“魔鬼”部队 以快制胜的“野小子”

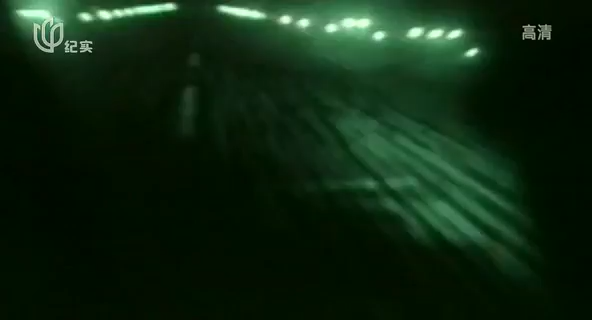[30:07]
大力神运输机从天而降，乌干达士兵举枪迎敌，
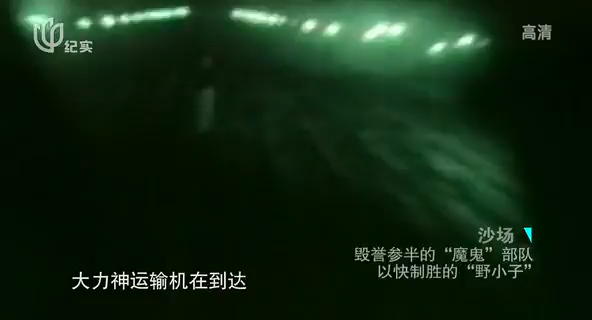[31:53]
大力神运输机在到达乌干达恩德培机场之后，机场上的乌干达士兵立即进入警戒状态。